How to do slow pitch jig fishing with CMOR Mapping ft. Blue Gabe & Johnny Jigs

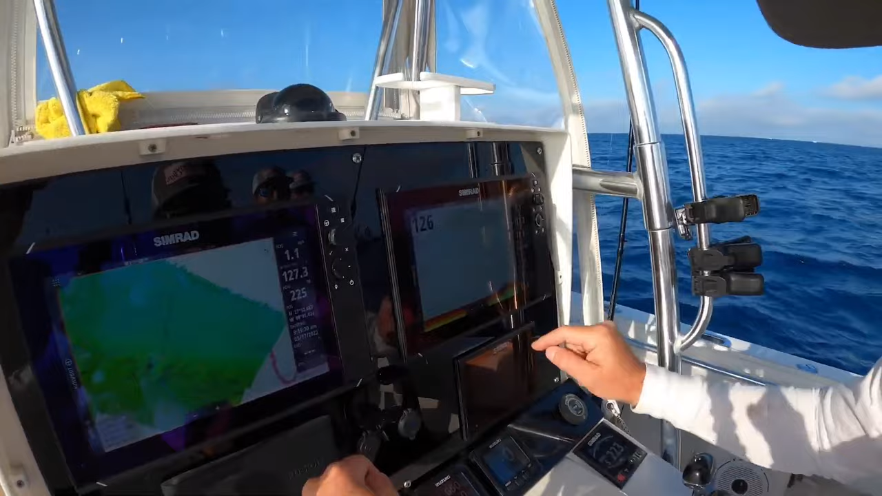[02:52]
but we did mark a bunch more fish right over here so i'm going to go there first and get out of the barge's way that barge best get out of my way he might run us over though we don't really want to get in his way watch right here so one of the things about tracks i know right there is where
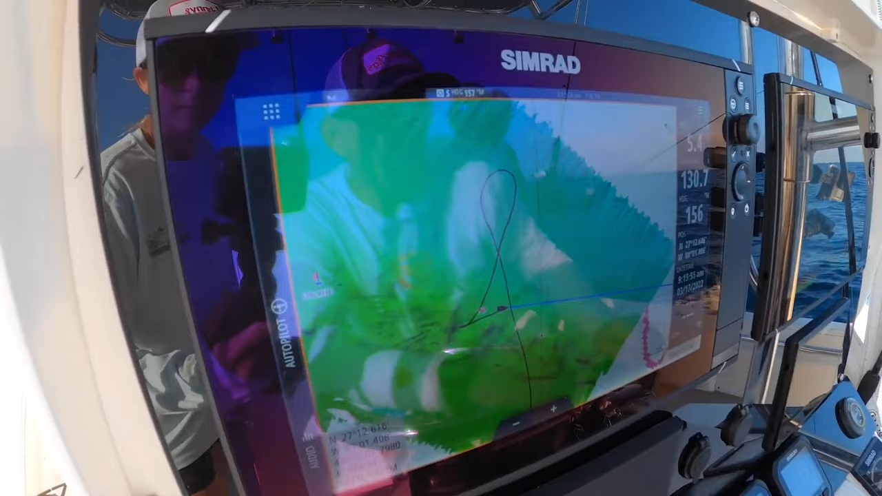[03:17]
i marked the big lot of fish because i watched my track as we did it now watch as i do a u-turn on it why's this guy got a crimp our style right now he's going right over our spot at least we're not
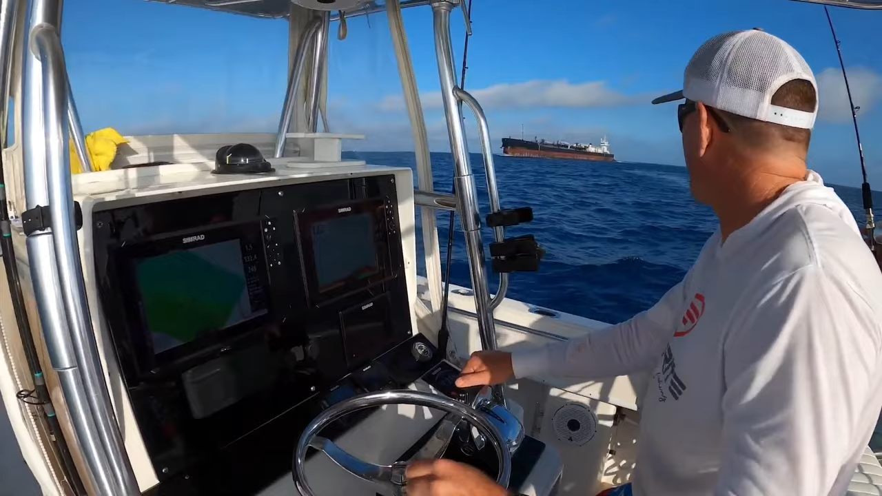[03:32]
down tank diving that would be scary as can be he probably thinks we're some pirates or something all right we're on the fish y'all can drop
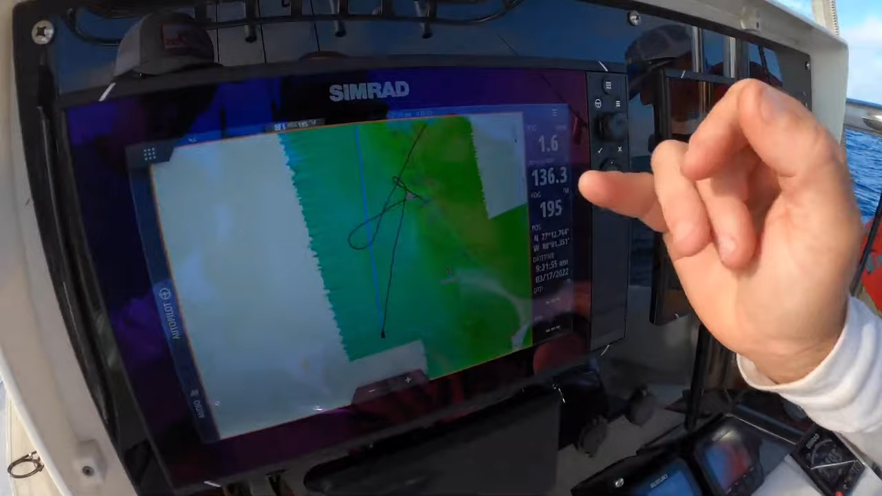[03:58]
so i'm now completely rigged and i want to show you something again how i said you want to set your drift and see how you drift so as you can see right here is the reef look
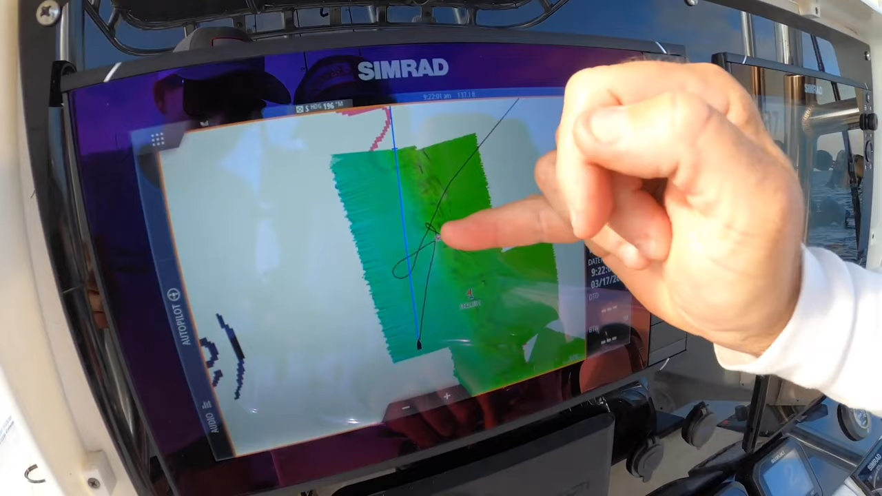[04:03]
how we drifted off of it typically we would drift right down it because this is north and
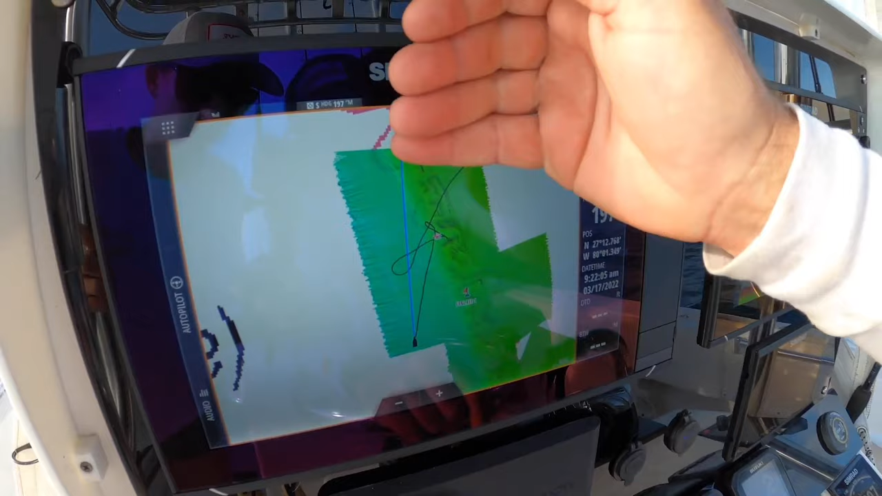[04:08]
we normally have a north tide today we have a west wind going this away so i
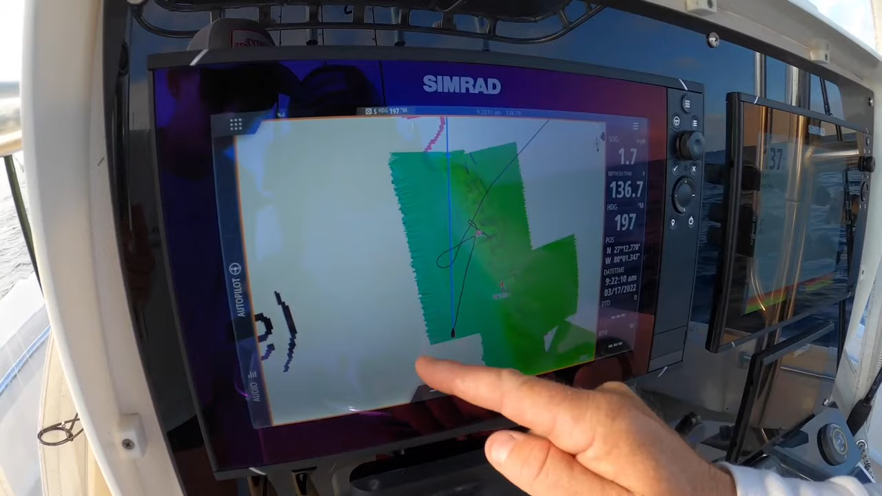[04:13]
drifted off of it so now i want to come all the way back up here and start on the
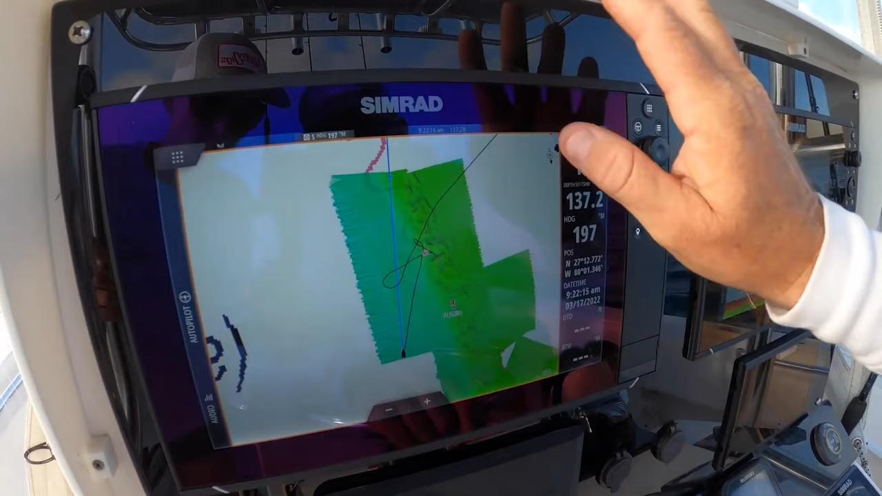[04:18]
west side of the reef so i drift diagonally across it that's why it's so important to always do that before you start fishing so